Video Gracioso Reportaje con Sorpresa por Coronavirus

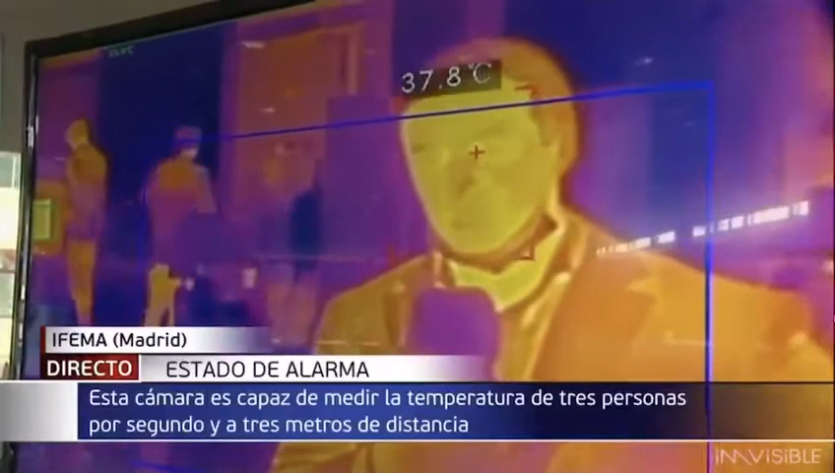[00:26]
On screen: spot 37.8°C
Bueno, ahora mismo está saltando porque llevamos ya varias pruebas y nos vemos por esto un poco nerviosos.